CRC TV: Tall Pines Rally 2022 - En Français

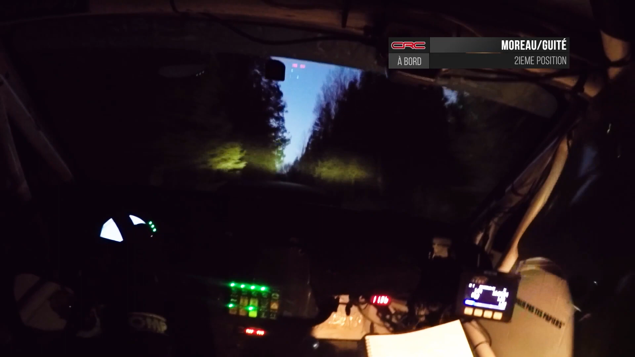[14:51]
L'éclairage supplémentaire installé pour les étapes nocturnes sur la voiture de rallye ne change rien de l'ombrage au-delà des crêtes et des sauts.
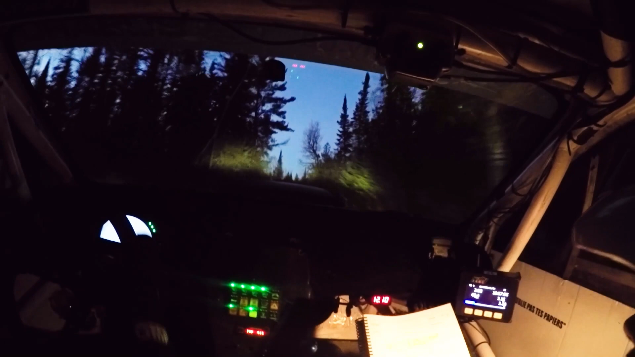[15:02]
Seules de bonnes notes dictées par le copilote peuvent apporter la confiance au pilote pour foncer dans la nuit.
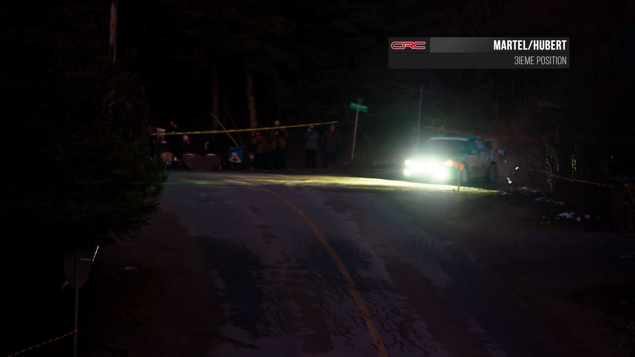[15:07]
Martel ne laisse pas la nuit l'intimider. Elle réduit de moitié l'avance de Moreau dans la deuxième spéciale.
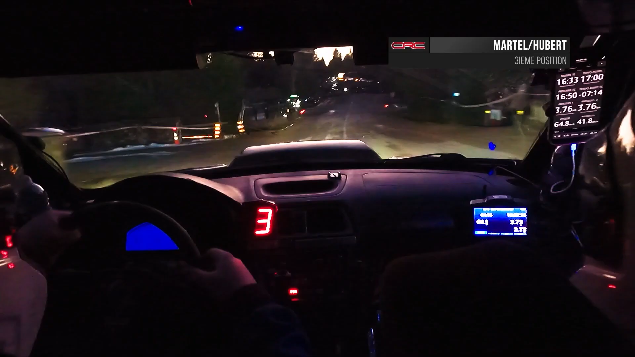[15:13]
Le pilotage de Martel semble devenir encore plus fluide la nuit et la pression est mise sur Moreau pour défendre ses gains.